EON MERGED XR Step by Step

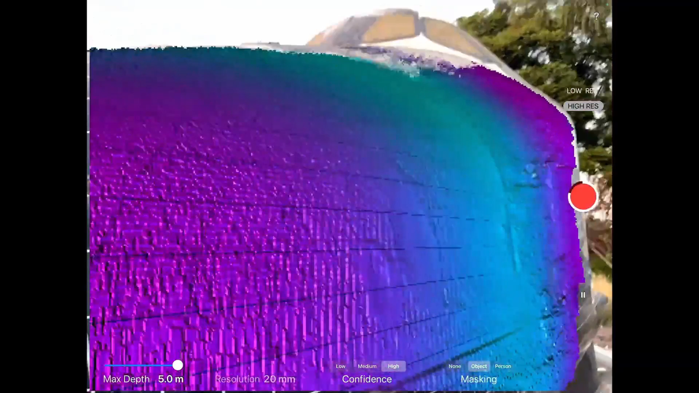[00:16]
Using a device with LiDAR technology, you'll be able to capture your environment or object around you simply by scanning,
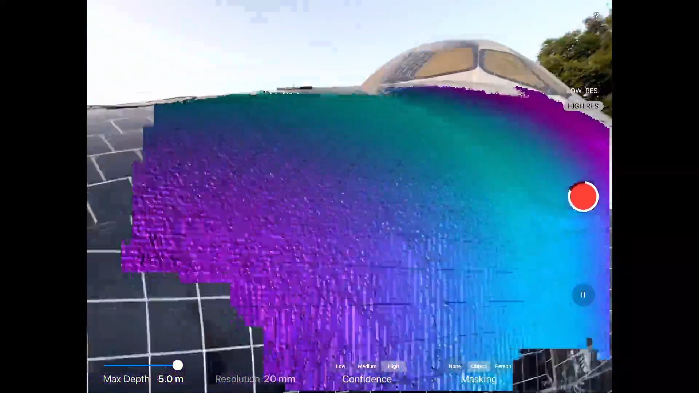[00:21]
aiming your device at that location,
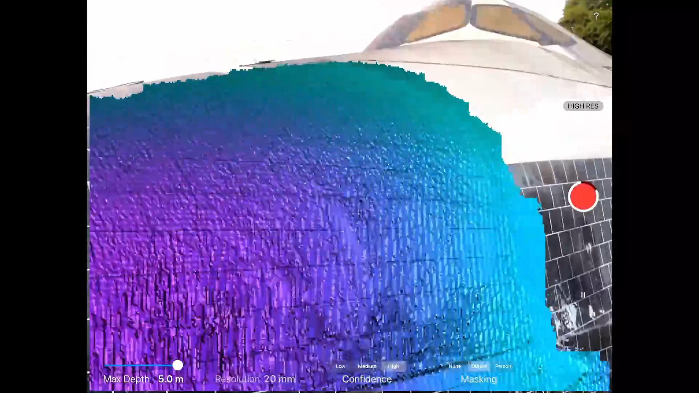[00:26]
and capturing the surface area, such as you're seeing right now.
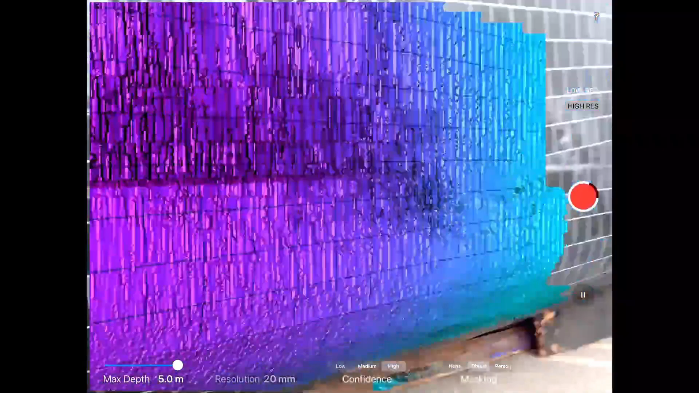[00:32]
I'm able to walk around this space,
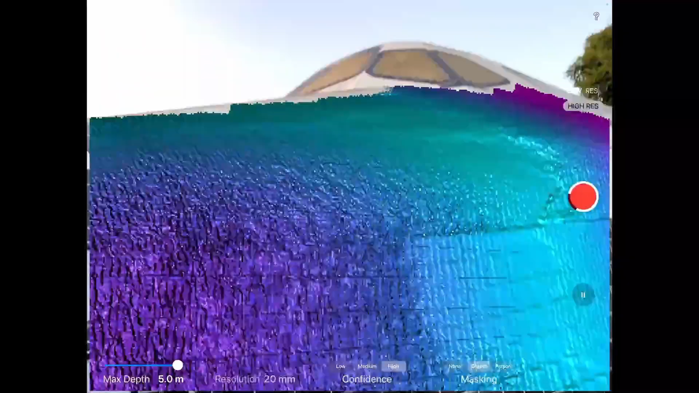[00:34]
angle it in different positions to capture this surface area.
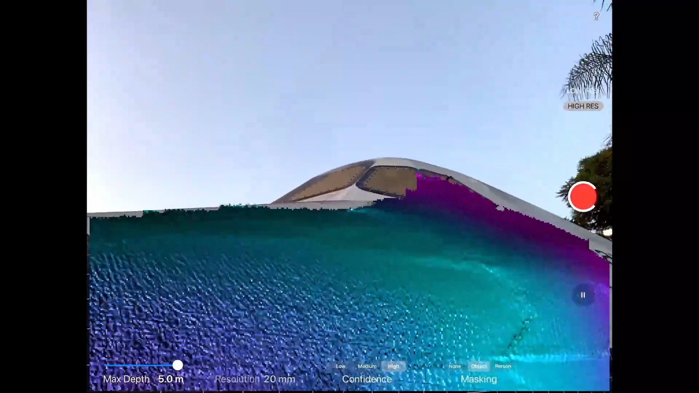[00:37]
I can get closer, stand a little further back,